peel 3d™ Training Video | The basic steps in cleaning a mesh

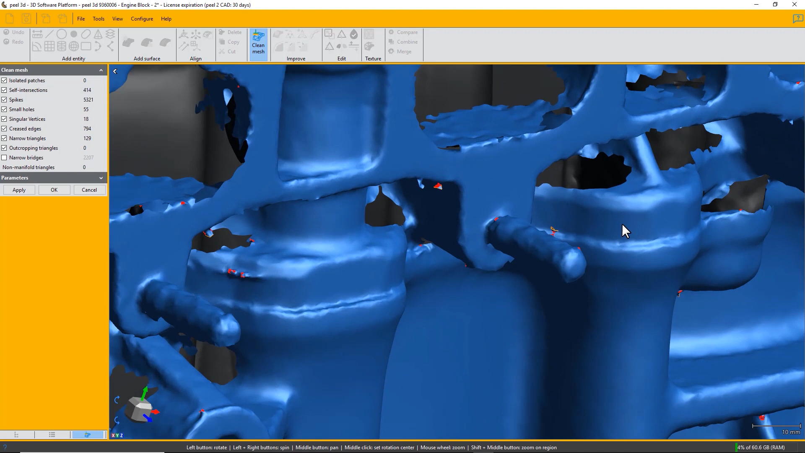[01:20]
so spikes are shown as red uh other other things are shown as orange the small hole is shown as orange and you can simply
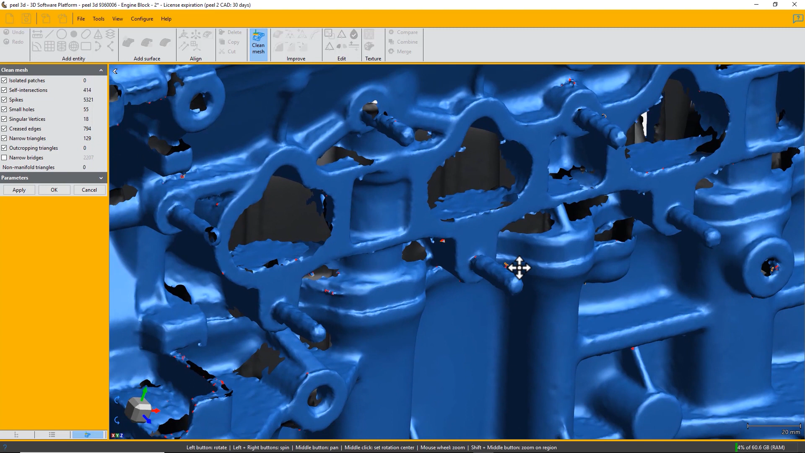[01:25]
choose apply and it will correct all of these faults we actually haven't selected
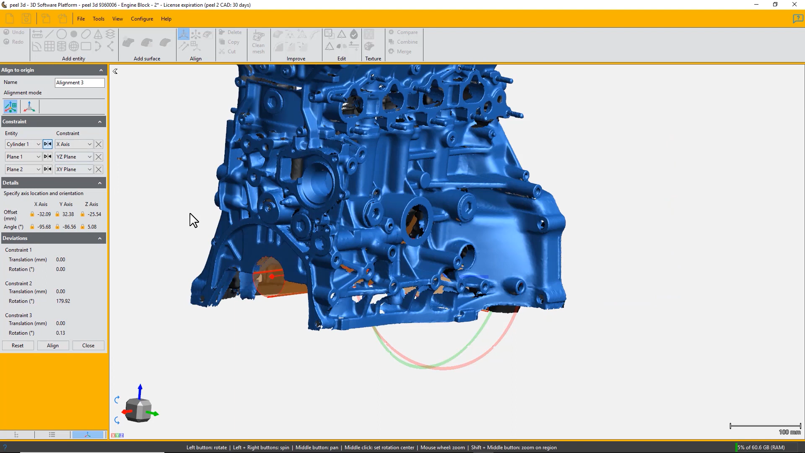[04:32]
change flip the normal so that it's pointing into the gearbox rather than out of it and then you simply choose align and you have a fully aligned transmission
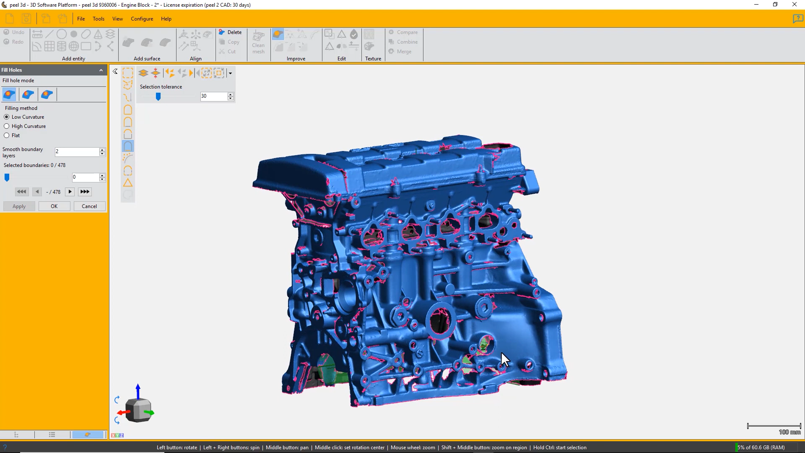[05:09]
it's a low curvature high curvature or flat fill of the hole just click on here's a suitable hole that we want to fill so we'll choose
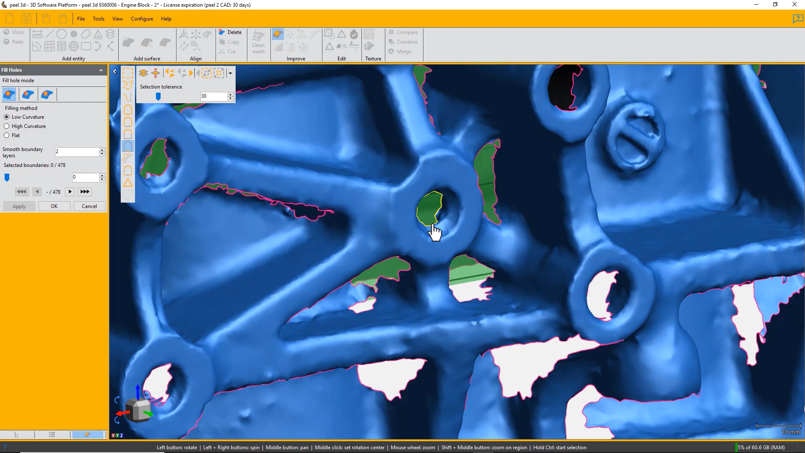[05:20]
hole fill low curvature and just click on the rim and it fills it we can also choose different ways of filling a hole we can
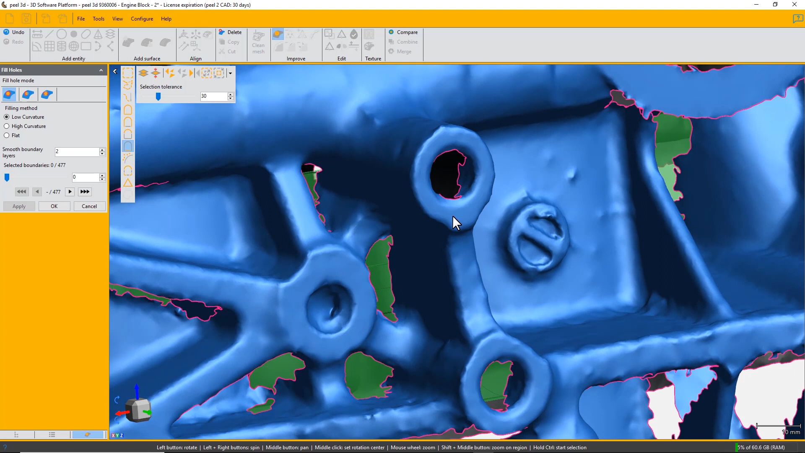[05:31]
partially fill a hole for instance so you choose the middle icon partial fill you define two points on the hole and then define which side you want to partially fill